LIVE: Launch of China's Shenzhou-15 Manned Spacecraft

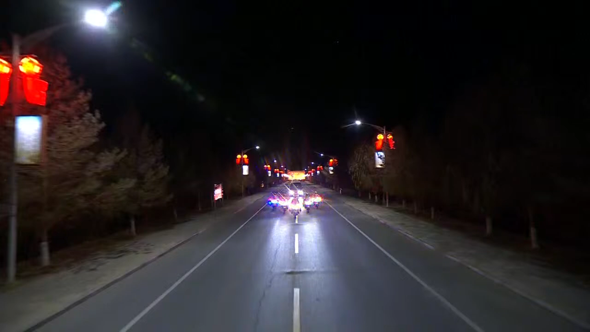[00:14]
I believe an old friend of ours is also joining us on the line here through Skype, Mr. Shenzhou, who is our veteran guest here on our special coverage here. Mr. Xu, if you can hear me, we're just talking about how exciting it is to see the motorcade make its way to the launch tower. What is going on? What is on your mind right now, Mr. Xu? Well, I think the astronauts are ready to ascend to the tower.